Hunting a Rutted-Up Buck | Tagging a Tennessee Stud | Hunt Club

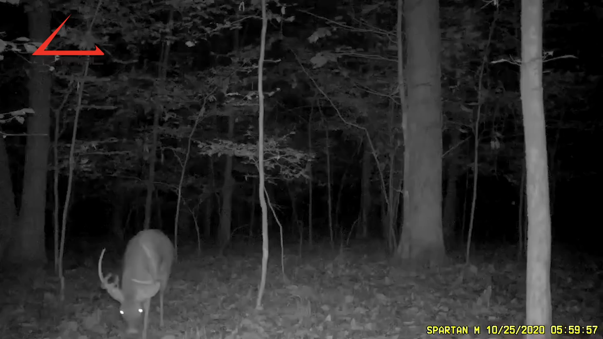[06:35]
But man, he's pretty dang impressive. He's gonna be tough to let go. Operation Winky Club.